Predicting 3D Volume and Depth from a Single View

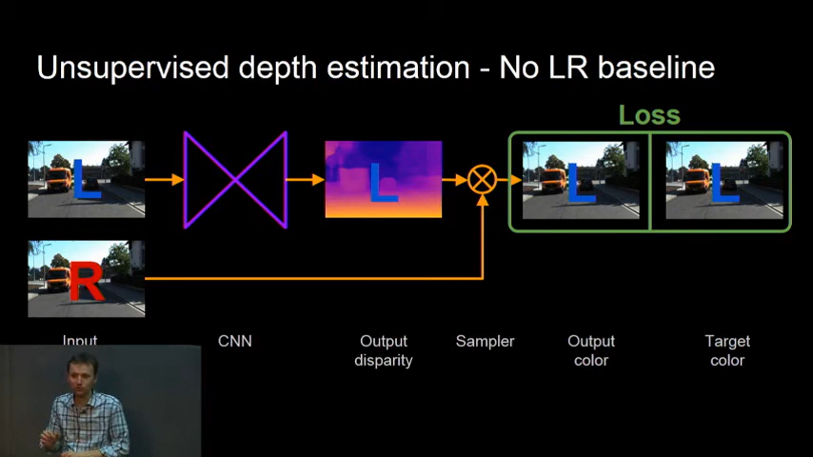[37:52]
They just had to come up with a plausible way of reconstructing frames by encoding an image, and then where it should move, where the pixel should move to later. So there are these sort of cheats. And the problem was that the network was learning kind of the path of least resistance, how to generate a left image without actually getting the disparity right.
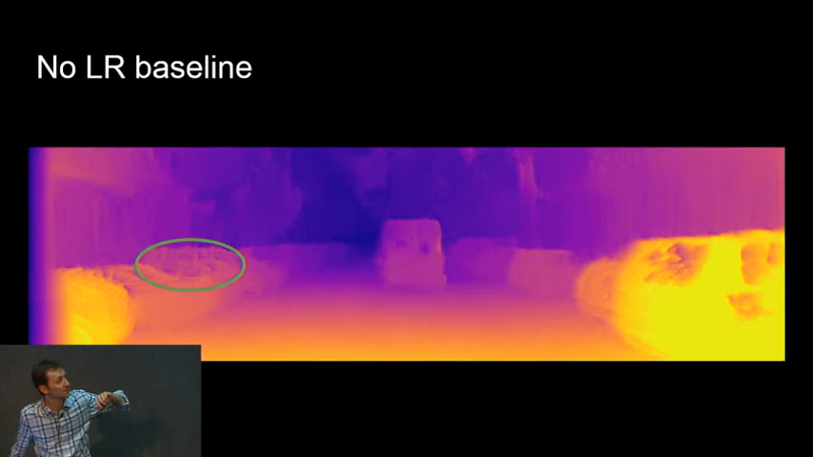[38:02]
So what we did is, we made the network work harder. It still has to produce the left disparity, but we made it also produce the right disparity.
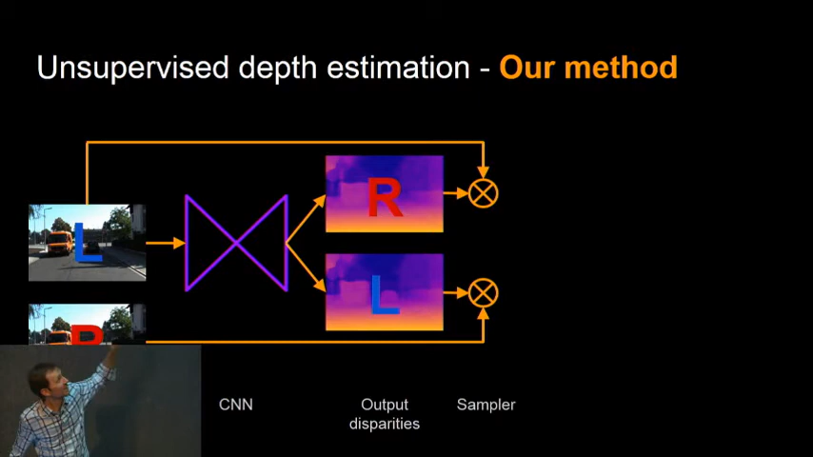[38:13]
We ran the two processes in parallel, so it has to produce both the right and the left. Notice, right, it's always using, to make that left image, it's using pixels from the right, and to make that right image, it's using pixels from the left.
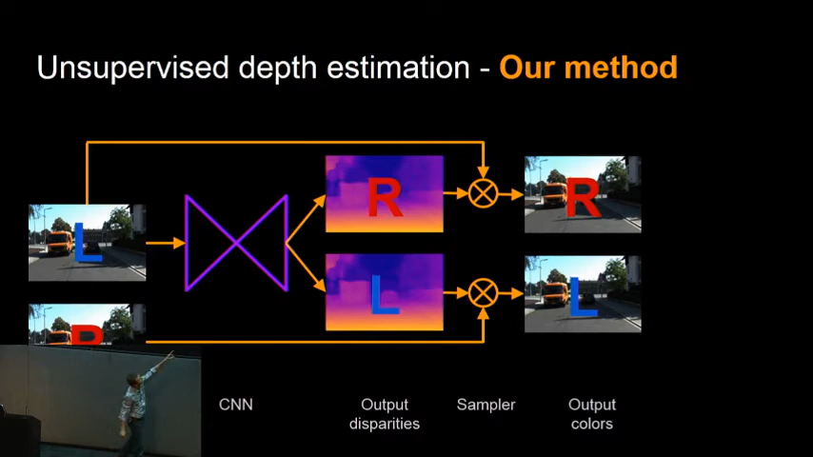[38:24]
You've got to keep track of your left and right indices here. And then we compare that so we can say, okay, what's the loss on the reconstruction?
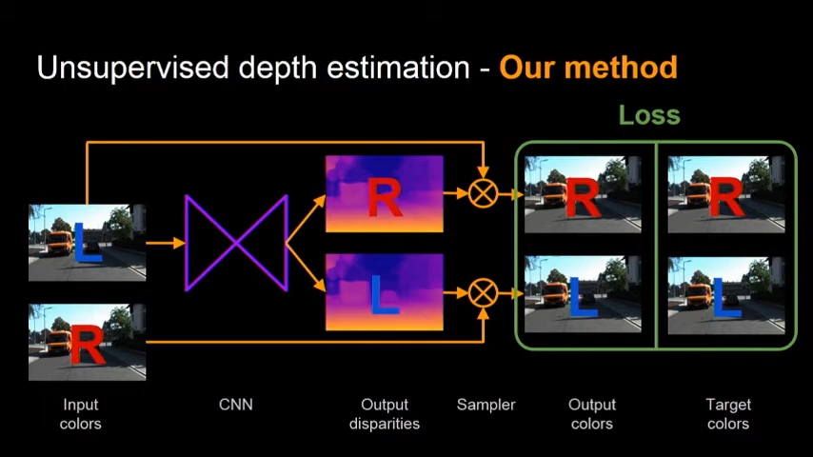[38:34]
So you have to get both images right, which is not trivial. It means that, also, it gives us an opportunity to compare the disparities. And while you might get the disparity kind of right or close to reasonable by accident, it's hard to accidentally produce two disparities that agree with each other, that basically are saying, yes, this is the right depth for that object, for that point, in the same way. So it's easy to be wrong in different directions.
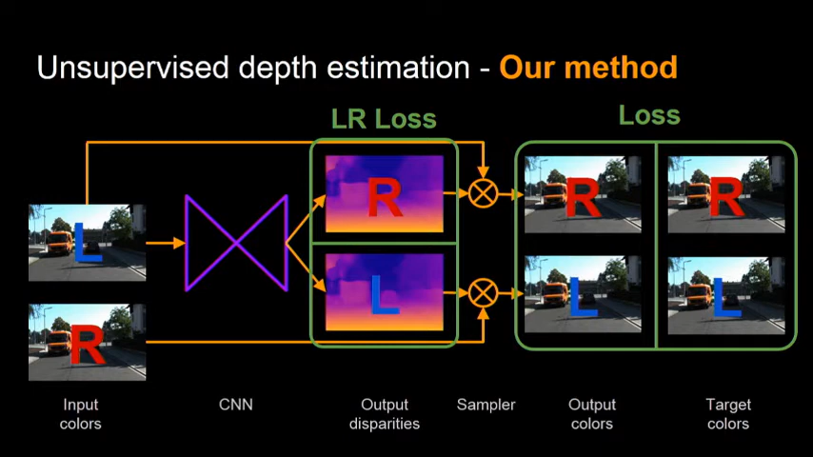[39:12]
It's hard to be wrong in exactly the same direction. And so this extra loss really helped us quite a bit. There's actually a third term, so this is our loss overall, right? It's based on the appearance matching of the generated images.
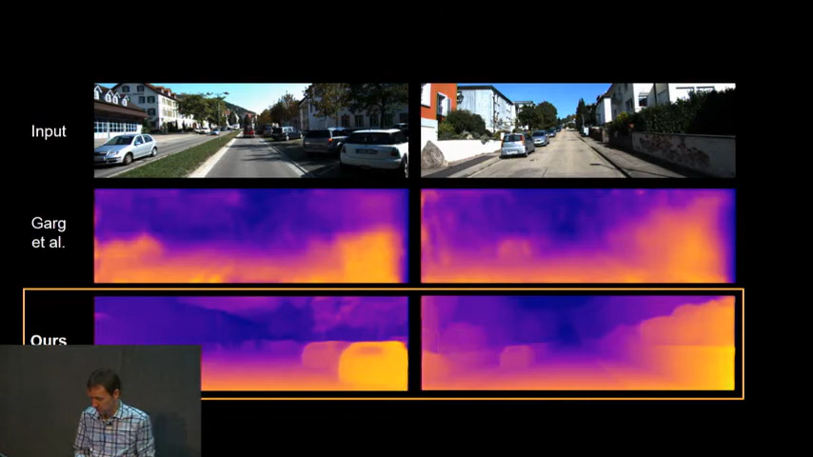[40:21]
You know, you get the shapes, shapes correctly. At least a little bit closer to right.